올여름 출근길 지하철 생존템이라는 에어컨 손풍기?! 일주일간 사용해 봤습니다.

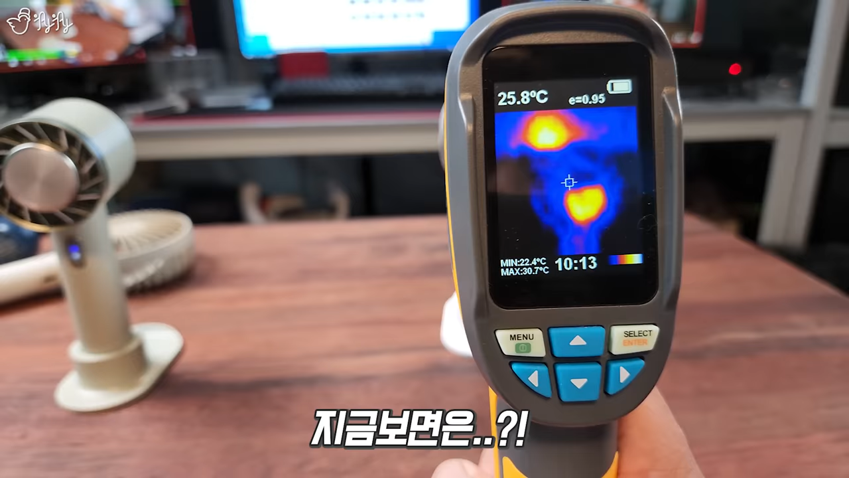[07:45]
On screen: spot 25.8°C, max 30.7°C, min 22.4°C
지금 보면은 차가운 쪽이 한 24도쯤 나오고 아무튼 다 식었습니다.
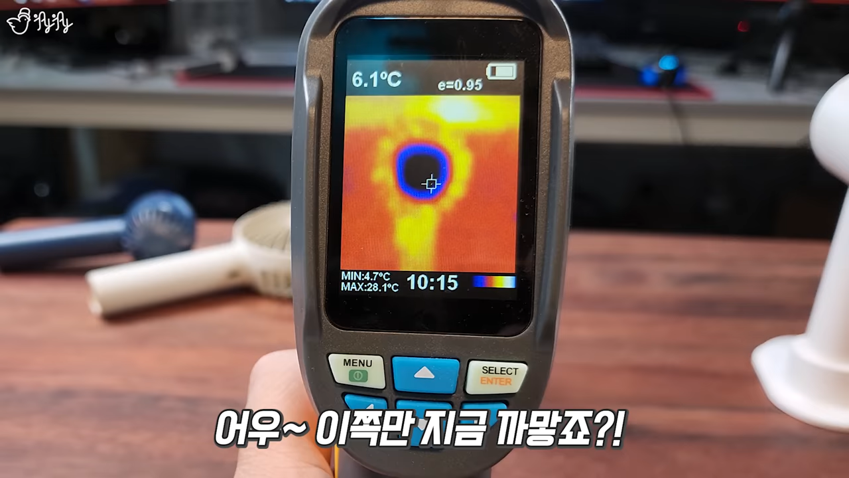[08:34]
On screen: spot 6.1°C, max 28.1°C, min 4.7°C
얘도 가운데 쪽을 보면은 아 요쪽만 지금 까맣혀. 얘는 4도까지 내려가. 확실히 아까 1단 놓고 쓰던 저 하얀색보다는 차갑긴 차가운 게 맞았네요.
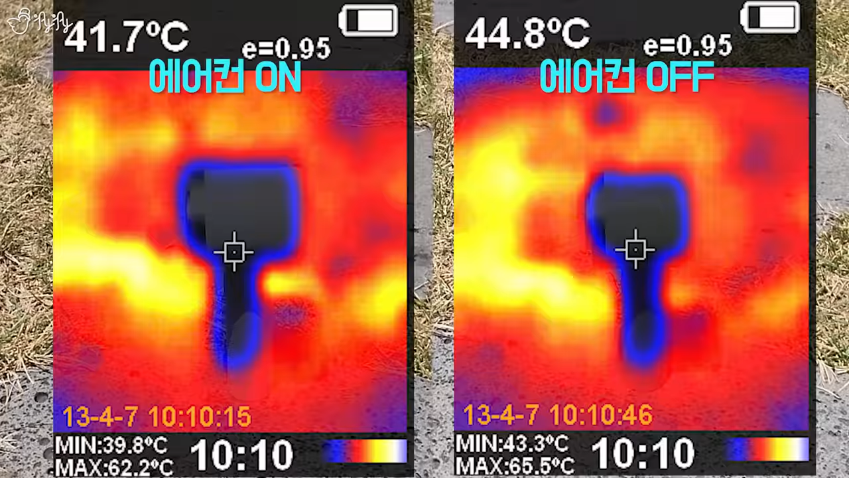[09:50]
글쎄요. 뜨거운 데서 찍어도 저는 이게 뭔 차이인지 도무지 모르겠습니다.